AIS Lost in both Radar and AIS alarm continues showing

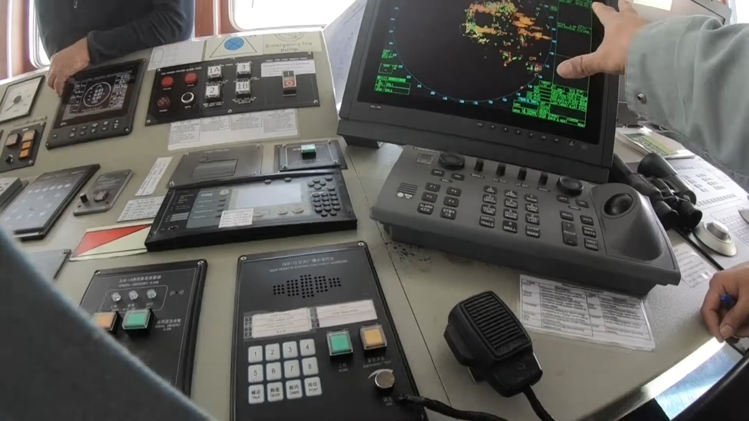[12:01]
because some of the vessel ones are the same when there is any
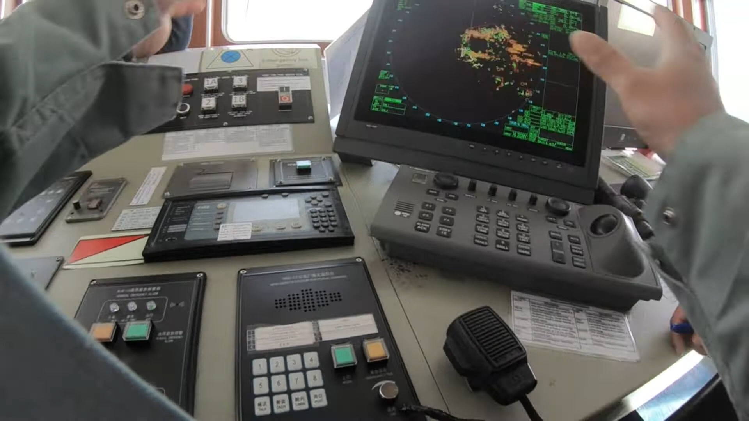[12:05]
interruption of the power voltage this collapse the uh namia
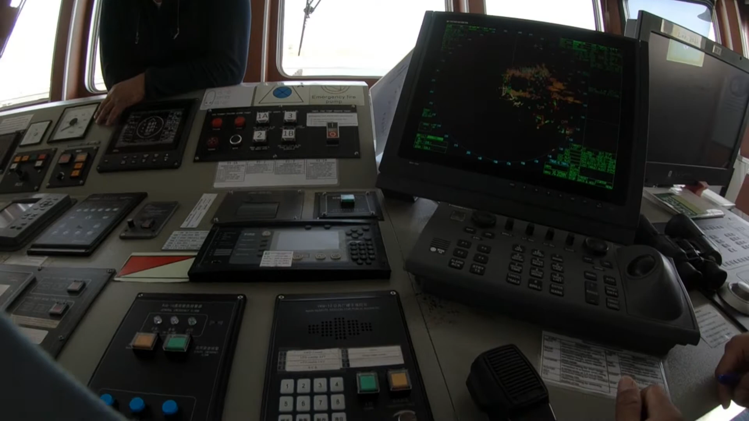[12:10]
signal collapse so you need to uh most probably you need to turn off this
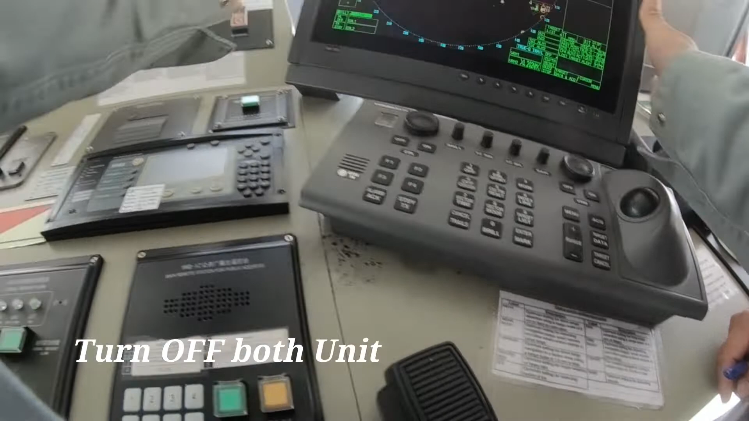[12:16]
both equipments totally totally and take a little time
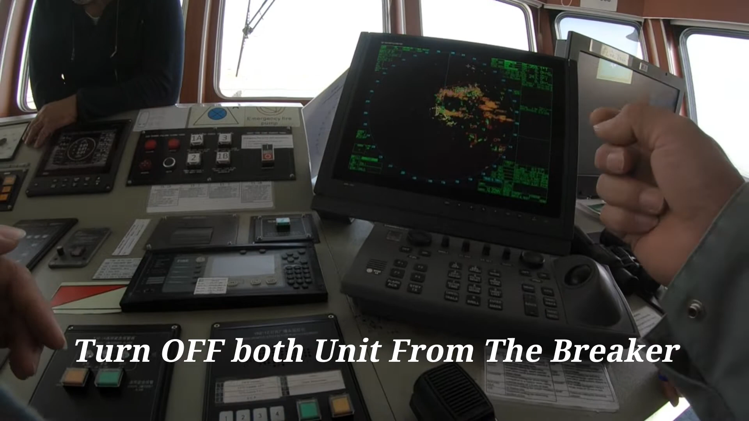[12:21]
and on it again what happened because maybe a long time since yesterday it is repressed himself already that's why it come back
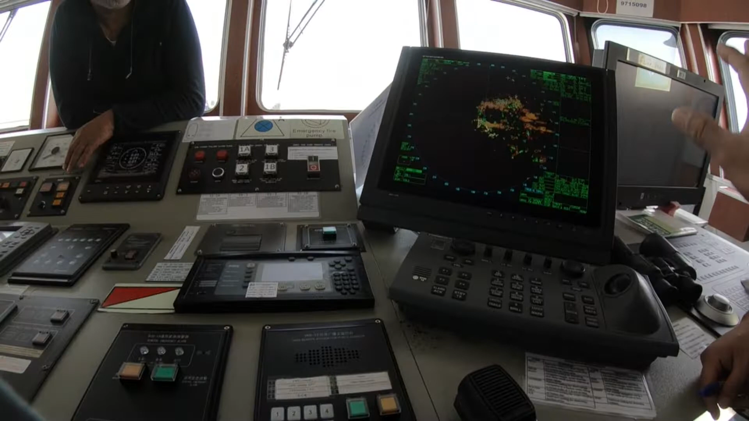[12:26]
but the problem of this is these settings they didn't come back because it's totally reset
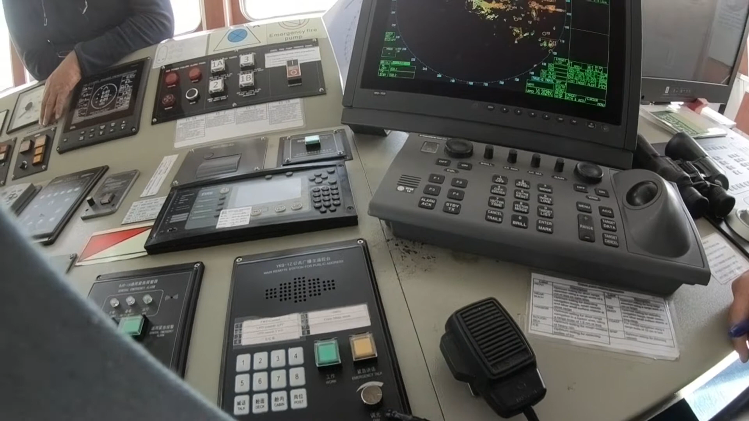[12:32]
so this parameters should be uh you have you should have the limits here in this
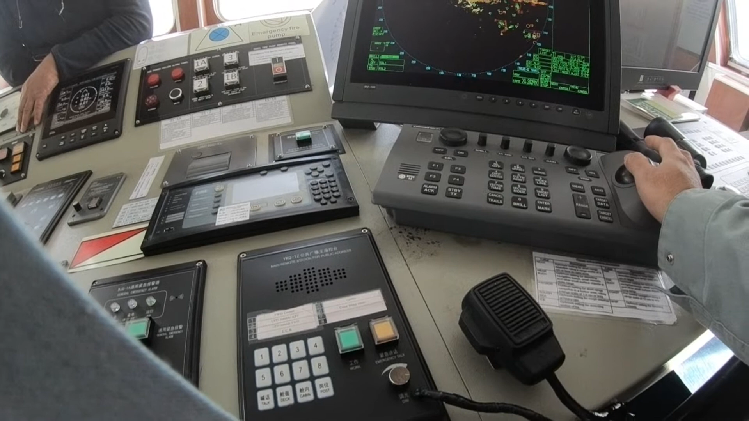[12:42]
ais you see how many minutes already never come back you go vacation cap
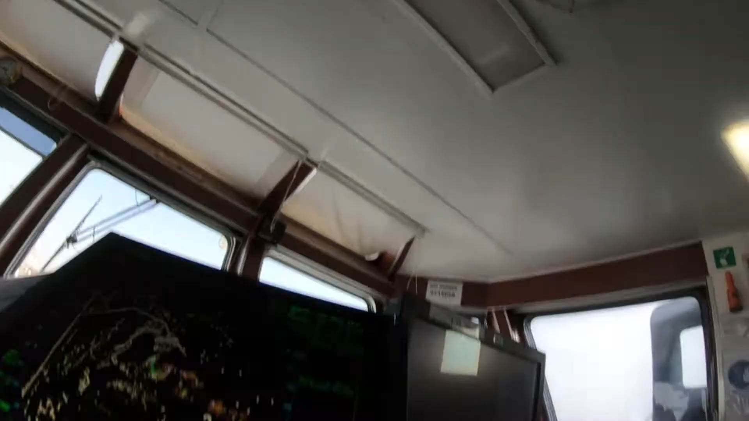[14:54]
just go to the parameters just show you
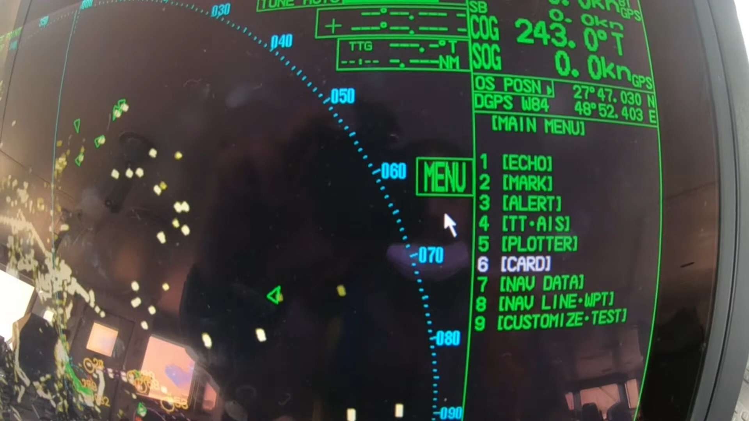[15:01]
here you go to EIS we go to EIS,
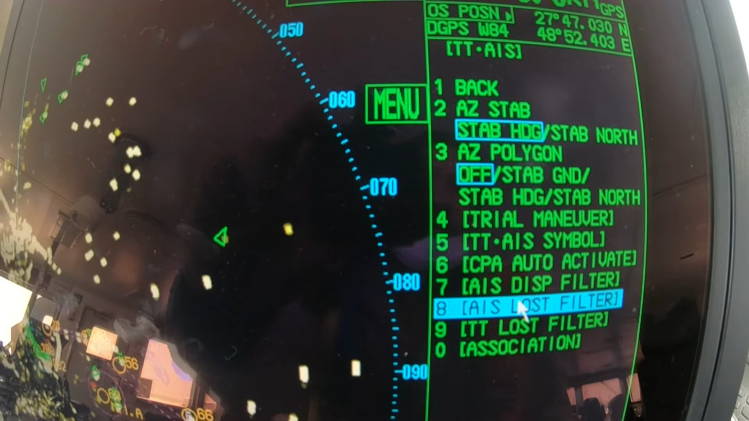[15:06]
lost cell care and you can see the most range most
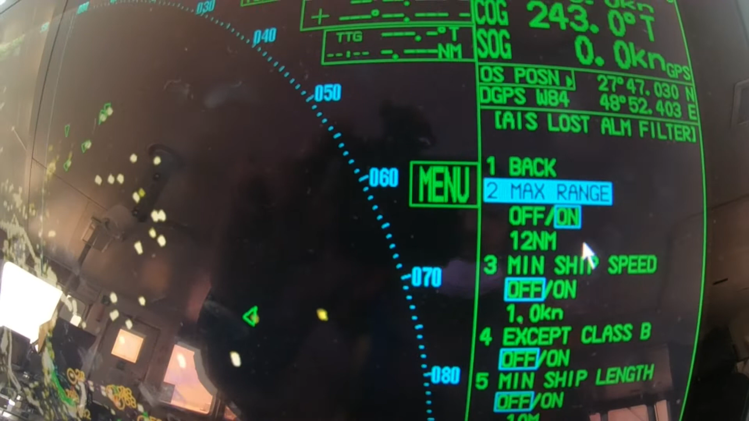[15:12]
probably this is the one giving the alarm and lost signal because of a very long range registry
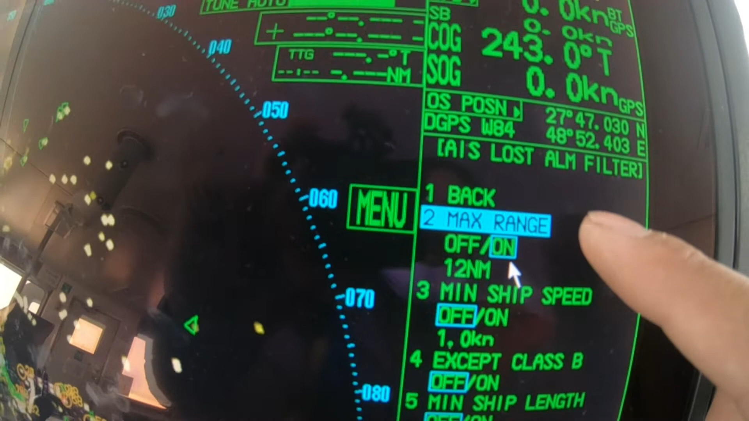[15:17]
and very weak
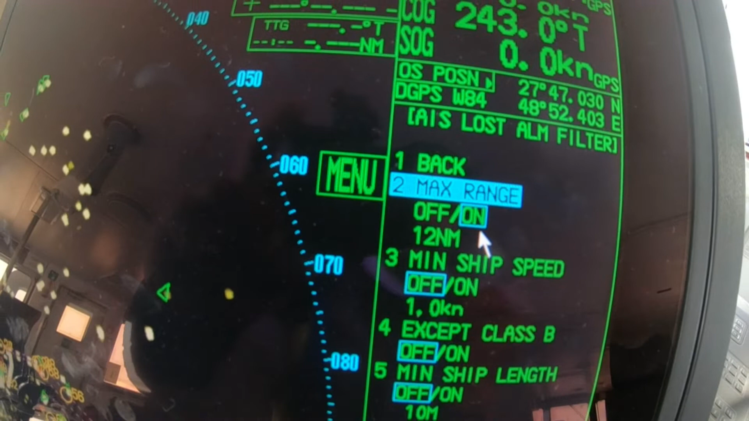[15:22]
transmit or receive of each of the EIS units
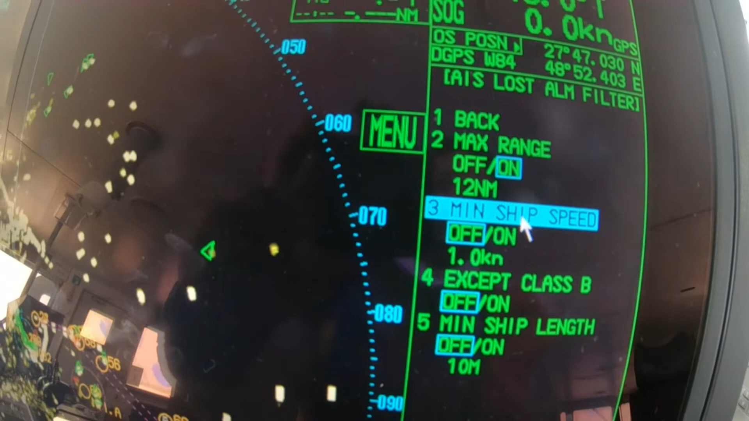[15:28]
so this is the one most of the time problem of the vessels